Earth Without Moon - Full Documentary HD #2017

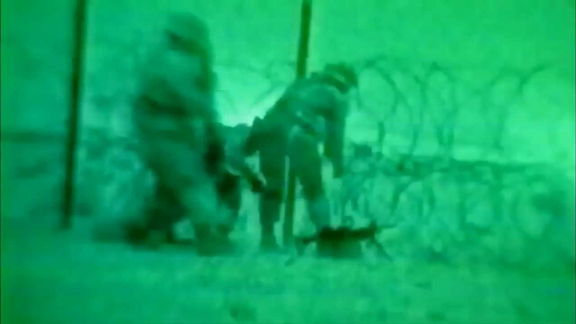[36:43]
similar to the night vision goggles and infrared displays used by the military.